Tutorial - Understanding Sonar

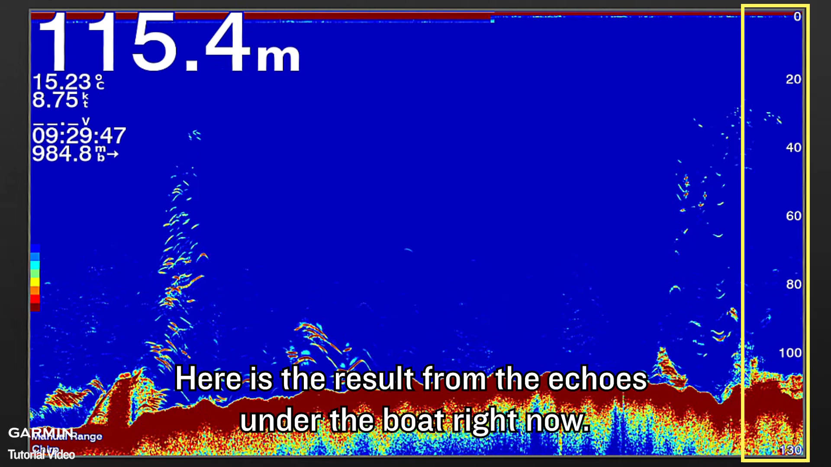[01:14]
On screen: depth 115.4 m, water 15.23°C
The newly generated sonar view will appear from the right side.
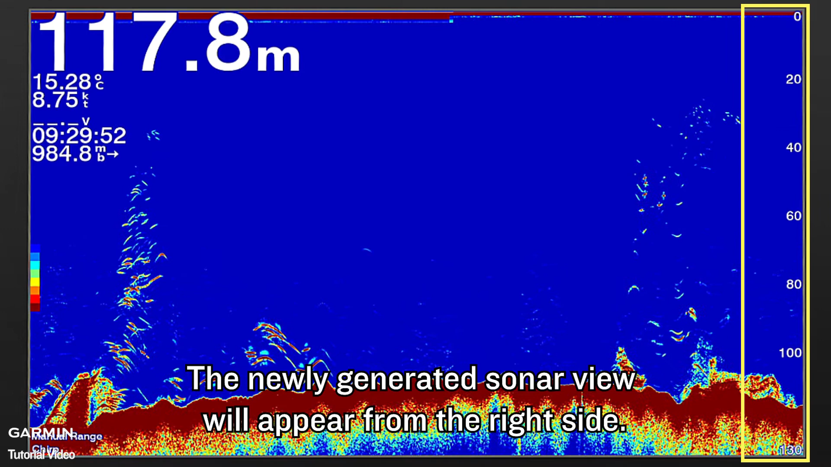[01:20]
On screen: depth 117.8 m, water 15.28°C
Here is the result from the echoes about 40 seconds ago.
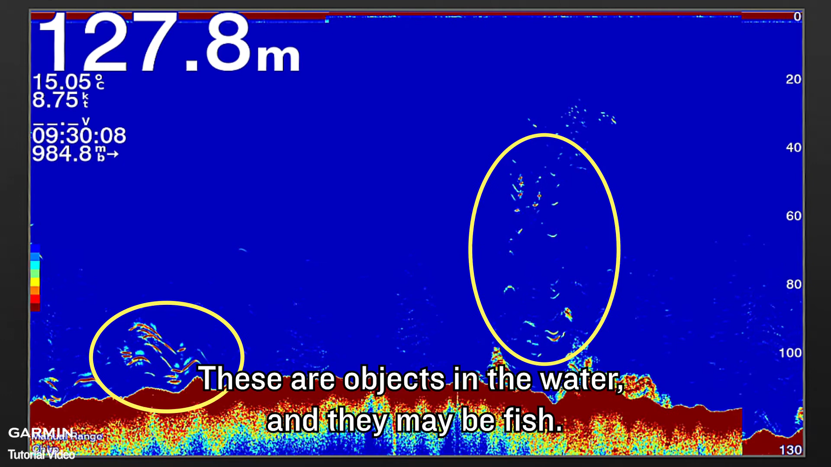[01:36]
On screen: depth 127.8 m, water 15.05°C, speed 8.75 kn
Fish appears as an arc in the sonar view.